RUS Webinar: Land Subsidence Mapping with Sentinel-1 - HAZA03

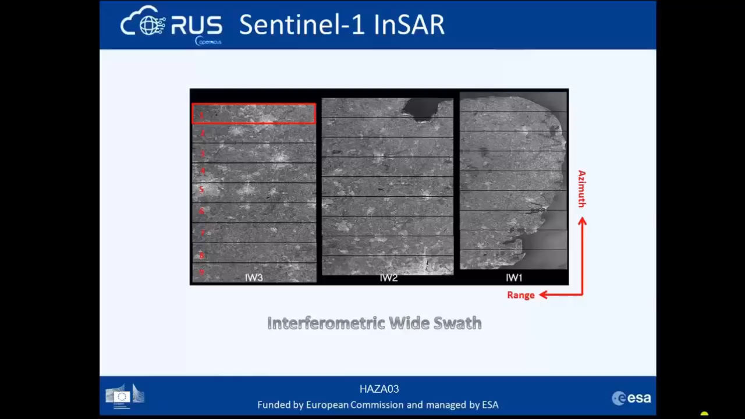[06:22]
So if you see here in the subswaf 3 we have nine bursts that are included in azimuth time order and they have a black field demarcation in between. So today we will use Sentinel-1 data for applying SAR interferometry. So what is SAR interferometry? In SAR technique is used to detect and monitor surface deformation phenomena. A SAR signal contains amplitude and phase information. Amplitude is the strength of the radar response and phase is the fraction of one complete sine wave cycle.
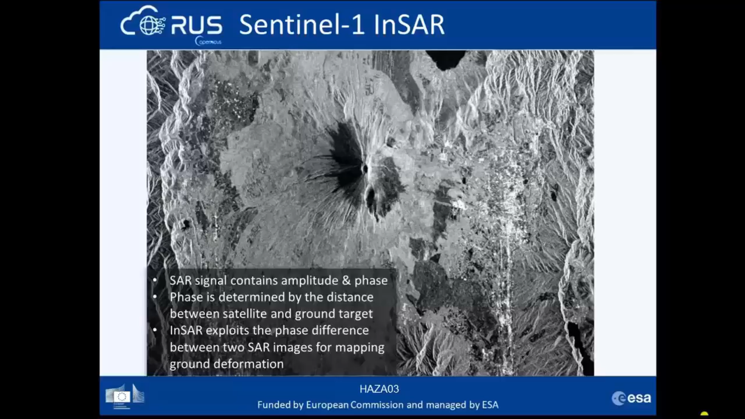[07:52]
will show surface deformation patterns occurred between the two acquisition dates and this methodology is called differential interferometry. So what we get in this case is a differential interferogram showing ground deformation. Here are some results of in SAR monitoring in Mexico City with different sensors and different monitoring periods. In the middle we see the SAR interferometric substance map for 1996 with the use of ERS and we have a rate of substance rates of 5 centimeters per year.
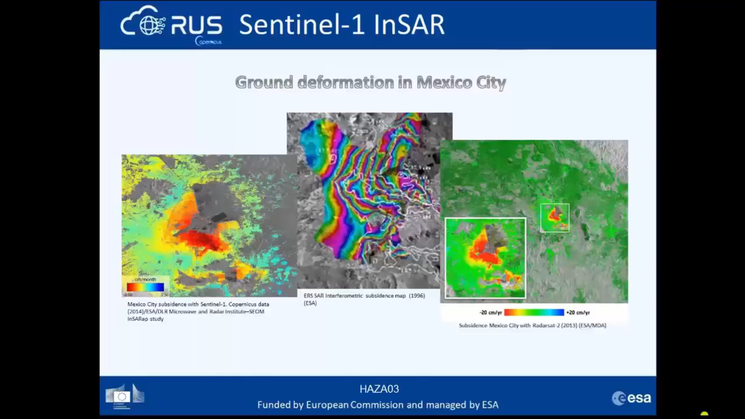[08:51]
and to the left the results present the ground deformation with the use of Sentinel-1 data for the period 2014. And you see with the red color some areas of the city subside with rates up to 2.5 centimeters per month. So what is RUSE and what is offering?